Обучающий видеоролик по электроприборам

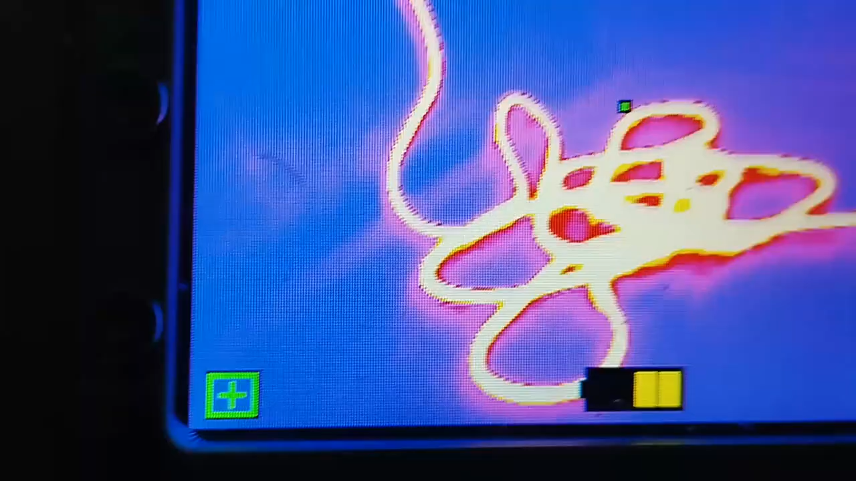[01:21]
а в местах соприкосновения провода нагрев будет усиливаться.
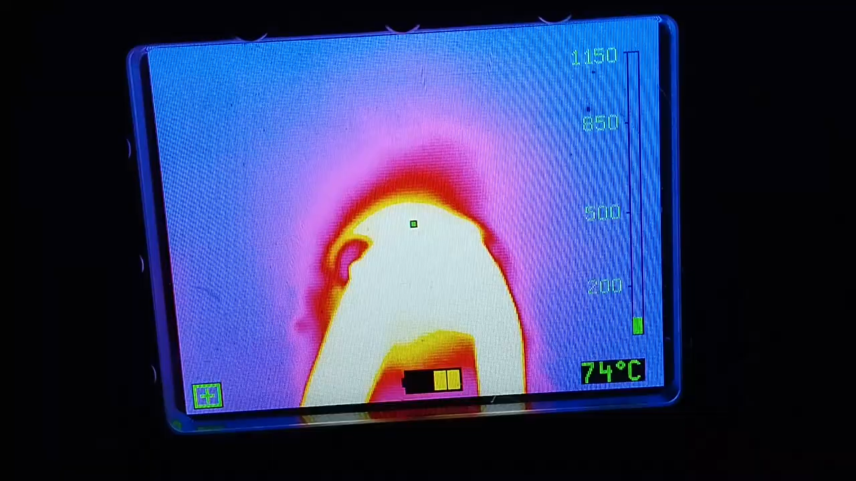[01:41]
On screen: spot 74°C
так как розетка подвергается экстремальному нагреву и тогда уже необходимо будет успеть до возникновения пожара обесточить всю линию.